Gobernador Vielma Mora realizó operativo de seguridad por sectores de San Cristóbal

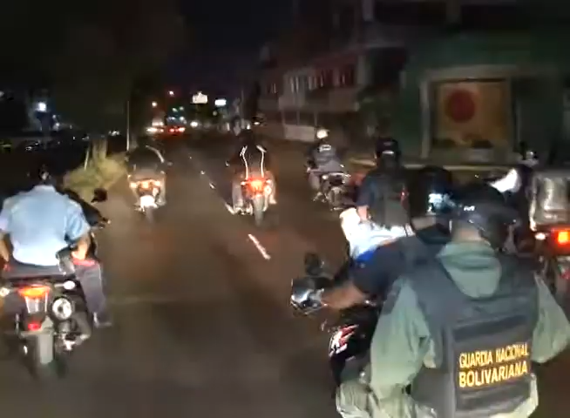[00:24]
realizó un operativo por diferentes sectores de San Cristóbal como parte de las acciones desplegadas durante el asueto de carnaval en el marco del plan A Toda Vida Tachira